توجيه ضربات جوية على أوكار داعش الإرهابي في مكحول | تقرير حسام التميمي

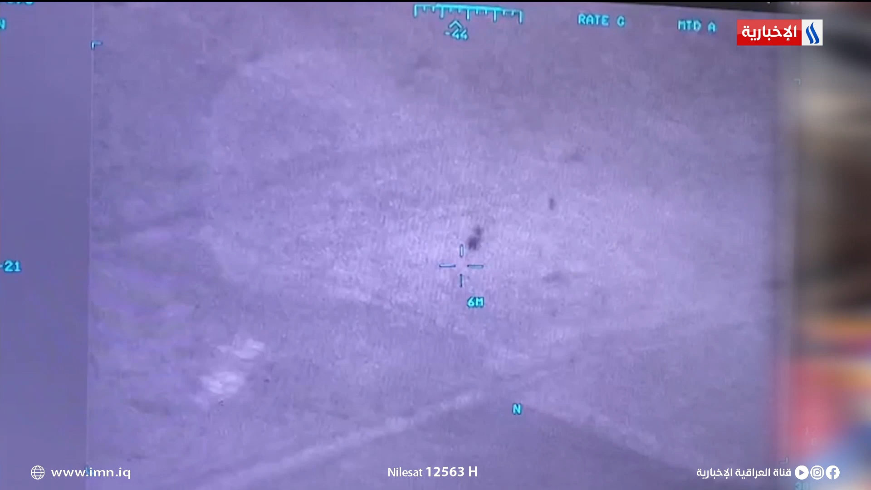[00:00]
وفق معلومات استخبارية دقيقة طيران القوة الجوية ومن خلال
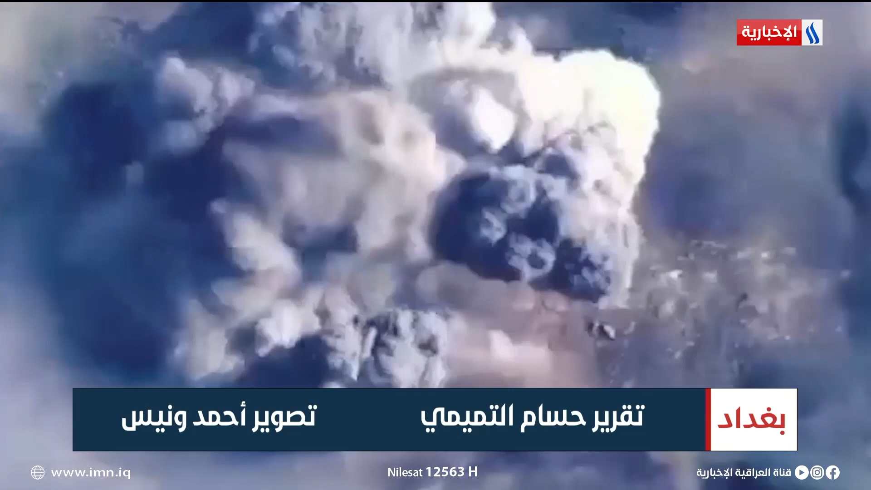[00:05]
طائرات الاف ستة عشر يوجه اربع ضربات جوية على وكر